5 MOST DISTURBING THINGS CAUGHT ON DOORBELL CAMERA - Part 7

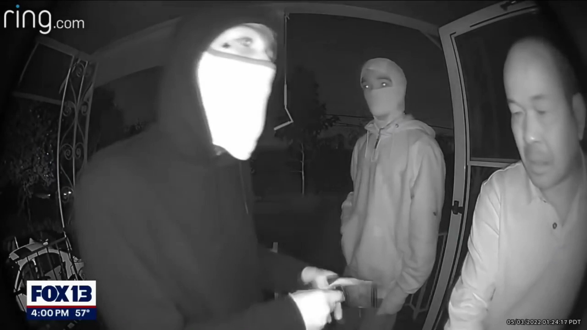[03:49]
In the following clip, in the dead of night, a homeowner is held at gunpoint on his own porch by three suspects who ruthlessly rob him of his hard-earned money and possessions.
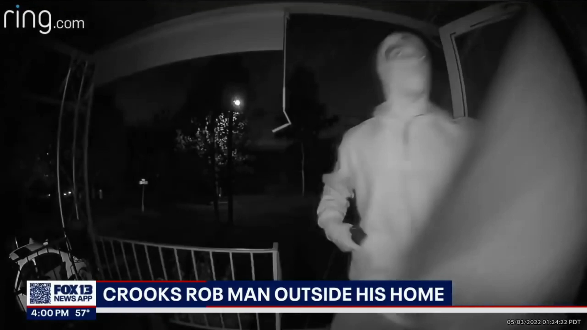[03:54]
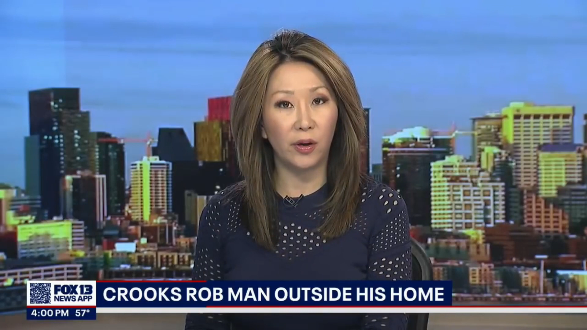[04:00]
The entire heinous act is caught on the homeowner's doorbell Ring camera, leaving us to wonder just how far these criminals are willing to go to get what they want. This footage is a grim reminder to always be on guard, even in the safety of your own home. Startled and afraid for his life,
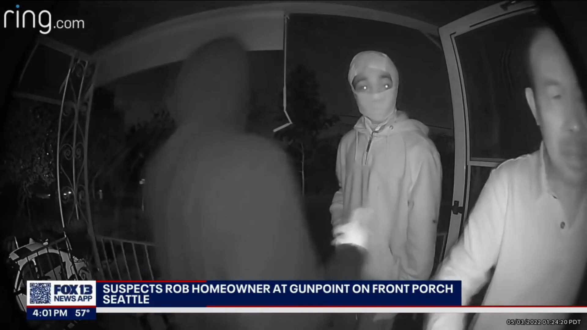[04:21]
Sipon Samvalai shuffled for the key to his house as one thief rifled through his wallet, a crook holding him at gunpoint, and a third following behind, also armed with a gun. Terrifying. And then there's the gun right there.
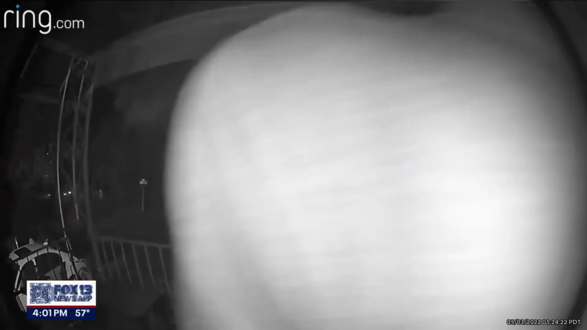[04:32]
That's just really scary. I don't know what to do.
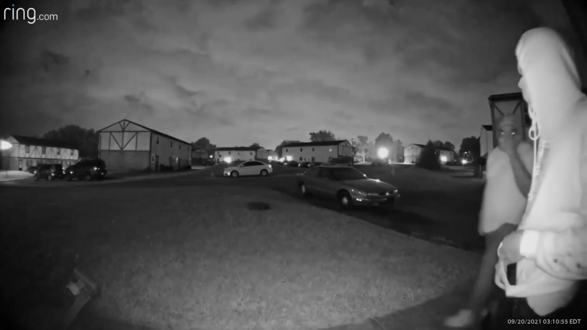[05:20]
In the final clip for tonight, we see armed criminals knocking at an unsuspecting homeowner's door, but what's even scarier is that they are pretending to be law enforcement. This footage, captured by a Ring doorbell camera, shows how easily these criminals can deceive and potentially harm innocent people. Stay tuned to see how this frightening situation unfolds.
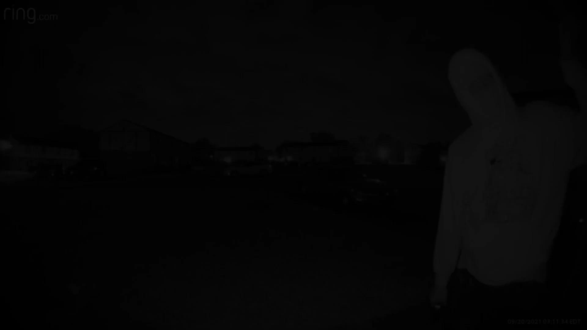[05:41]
CPD, open up, we need to ask you a couple questions. This clip is particularly unsettling as it reveals the brazen and persistent nature of the robbers. They seem determined to enter the house and are seen relentlessly knocking on the door for several minutes, showing a disturbing level of eagerness to carry out their nefarious plans. Eventually, they manage to get a response from the unsuspecting homeowner. Can I help you?